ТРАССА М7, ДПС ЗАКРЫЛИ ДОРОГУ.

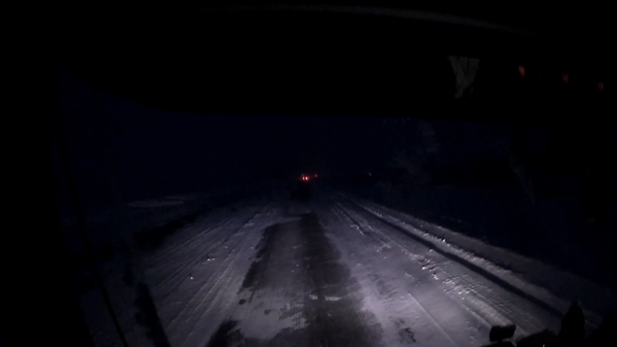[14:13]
козловка впереди горит стоят козловский подъем вот тут тот сугроба конечно не будем его слушать
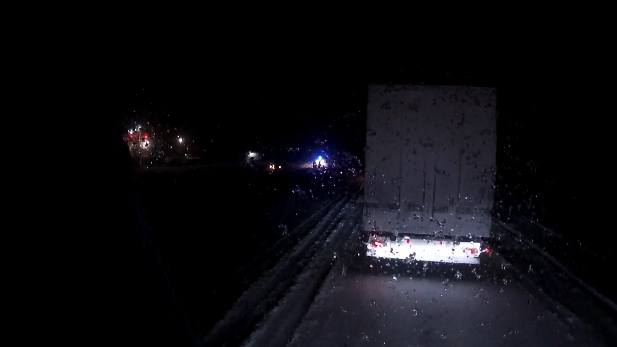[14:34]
все нет никакого движения но такие продвижки чуть-чуть есть впереди сотрудники стали по ходу сейчас будет что-то регулироваться
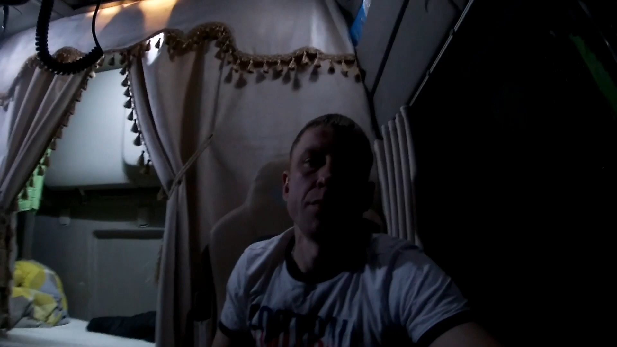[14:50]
по ходу все по ходу встали может на капиталку
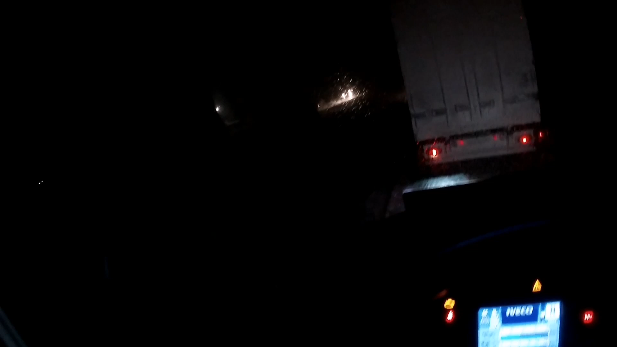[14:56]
дорогу вот тут вообще все завалило блин погода вообще ужас вот это уже все клея ни встречки нету ничего так на самом деле сейчас подъем блин ситуация
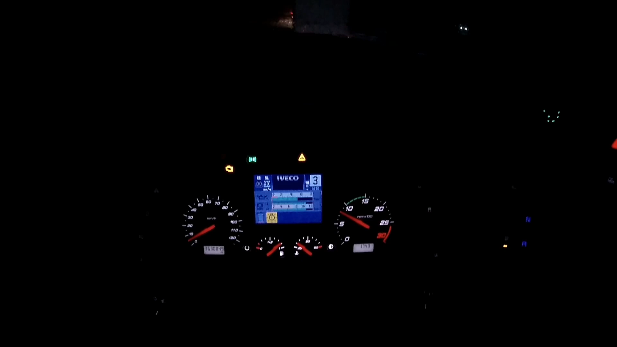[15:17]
была конечно коллега тут ах объезжал и сам чуть-чуть немножко под
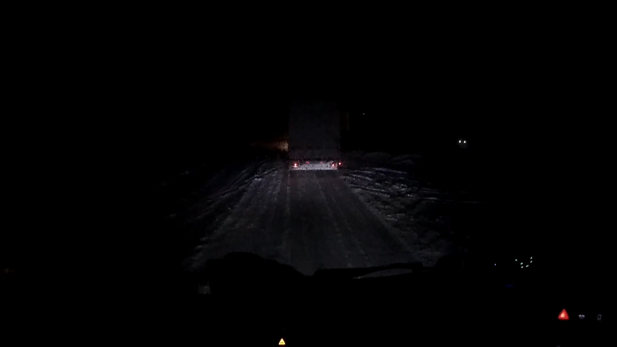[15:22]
напрягся этот растерялся но ничего в подъем поднимаемся тут вот так вот все все все вот так вот завалено блин подшлифовывал немножко это газу главное сильно не давать чуть-чуть в натяжку чтобы он чтобы низ не стремилась колесо срываться и тогда будет нормально она так потихоньку-потихоньку разъезжается разъезжается и все и потом мы
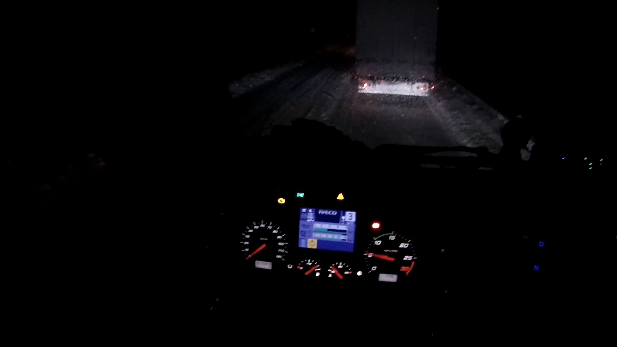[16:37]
вот третья передача есть и и чуть-чуть чуть-чуть вообще газу не дая вот она машинка моргает пытается всячески сопротивляться все можно газ прям бросить и она сама будет ехать ну как бросить еле-еле давать там сотрудники регулируют сотрудники регулируют еле-еле и вот так мы будем продвигаться так все
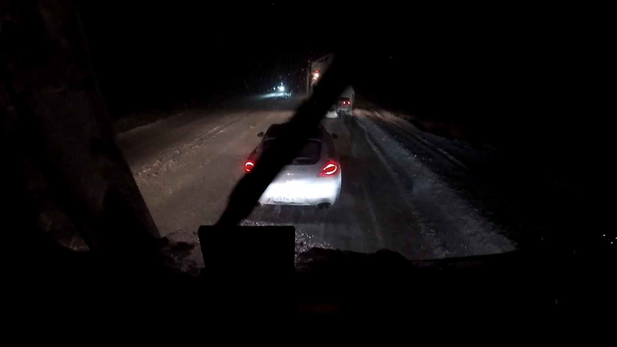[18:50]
как это в притурга на porsche назвать лезет когда м к стала под меня чистит блин эти лезут объезжают тарапы и тарапы и тарапы и вот еще один фигаре ну ей ты на porsche он тебе сейчас песком все захуярит давай ёпты поехали ее моё там уже сзади блин набилось